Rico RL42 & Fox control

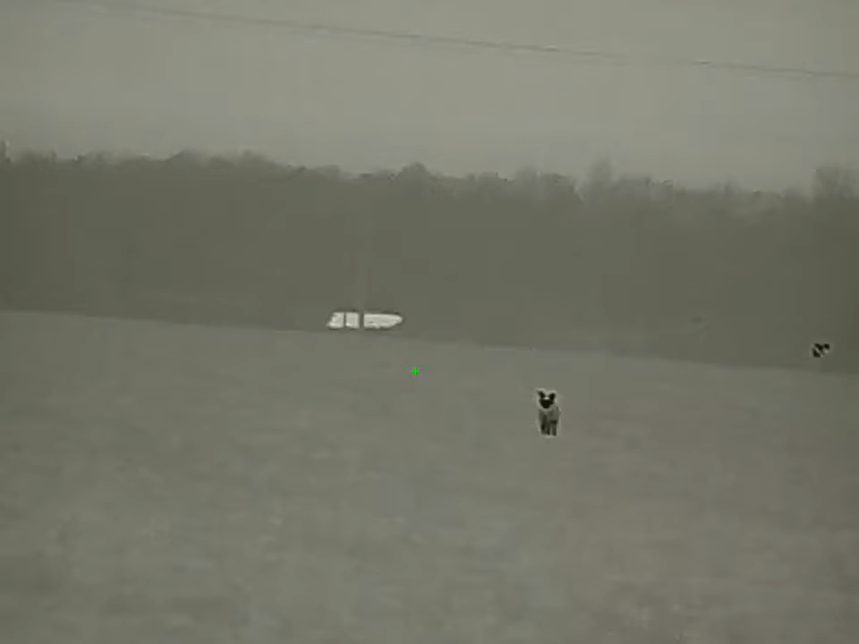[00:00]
Right, this fox came tanking in across the field, straight to where I was parked, 120 yards, Rico 42, Bosch.